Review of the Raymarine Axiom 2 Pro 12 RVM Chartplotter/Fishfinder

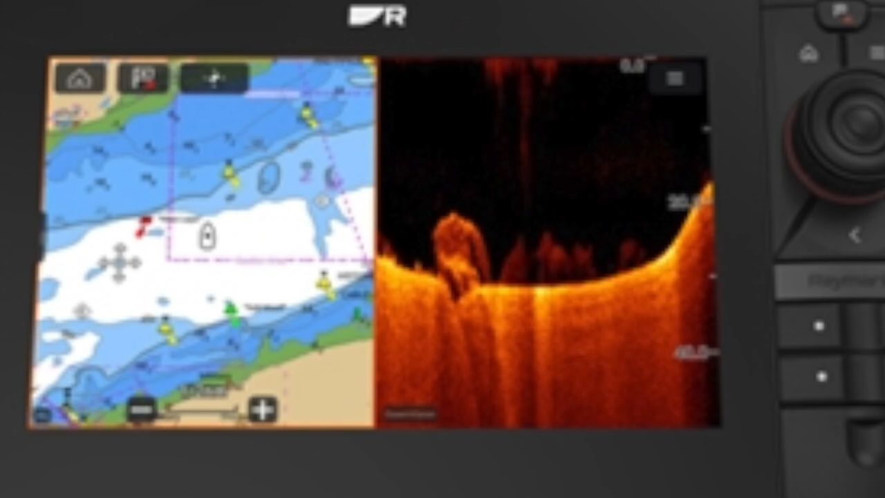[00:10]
Raymarine Axiom 2 Pro RVM Multifunction Display Chart Plotter. It does everything with new technology, faster chips, better software, can navigate smarter and expand your system easier with the new Lighthouse Operating System.
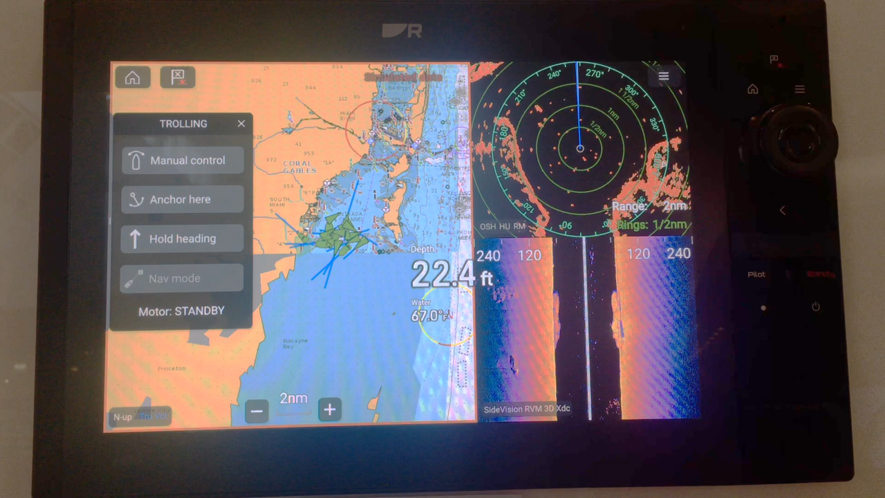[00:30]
On screen: depth 22.4 ft, water 67.0°F
It's got hybrid touchscreen, so it's touchscreen control. For fish finder underwater, it's got chirp technology,
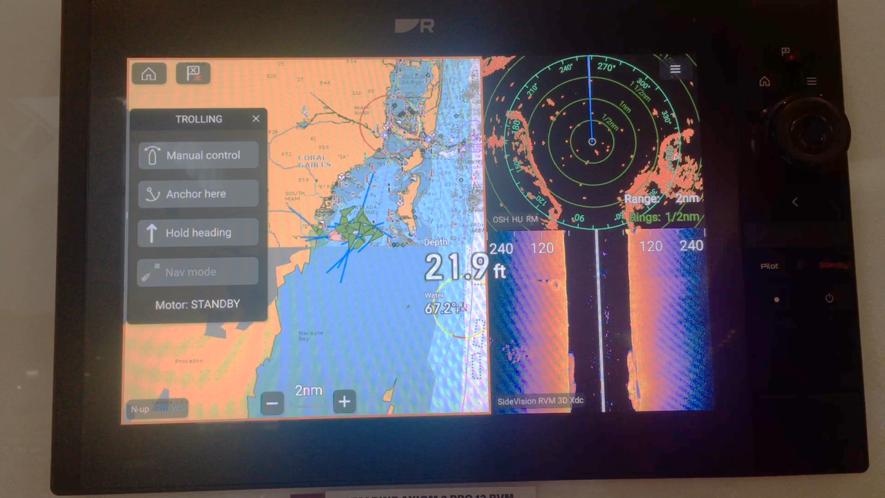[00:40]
On screen: depth 21.9 ft
which ups your fishing game with down vision, side vision and 3D. Buy it now.